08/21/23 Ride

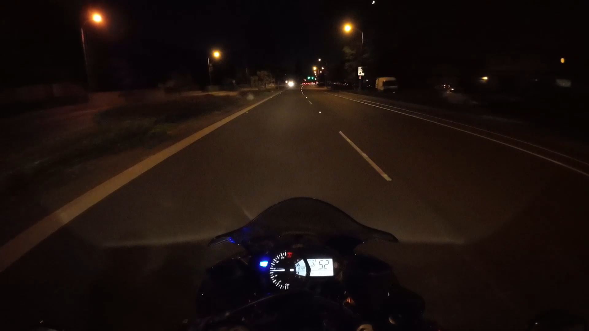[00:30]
Got the Saigon noodle. Chicken fried rice, which was pretty good. Pretty good portion for the price. So, can't argue with it being just down the street too. So, that's cool. Don't exactly know which path we're going to take today. I wonder where we'll go. Maybe we'll just keep going straight down Dunbar Boulevard today.
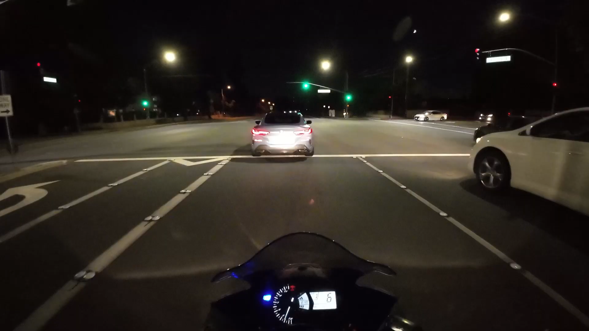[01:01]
M850i, huh? Just speed away, BMW. Nothing much to report from today. Workout session went pretty normal. Still working towards getting that advanced tuck planche. And getting more comfortable with advanced tuck front lever.
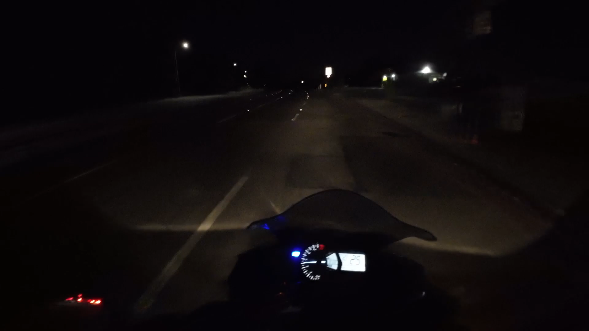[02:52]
What's up with everyone riding mopeds these days? What? I did not see that coming. Man, I'm, like, shifting very poorly right now. Ugh, my right foot is getting tired. I'm flexing up the whole time.